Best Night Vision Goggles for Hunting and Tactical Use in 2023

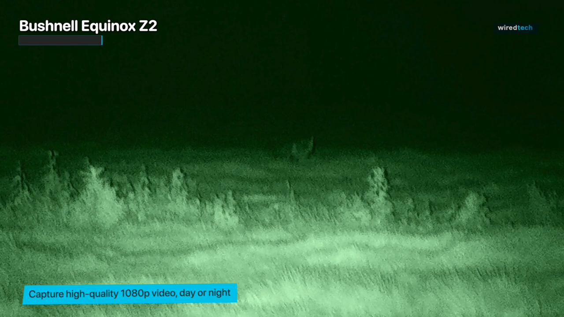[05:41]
This is a fantastic alternative if you want a high-end night vision option without higher prices, weight, or bulk. Tipping the scale at two pounds, you won't feel weighted down, adding night vision to your nighttime hunting setup.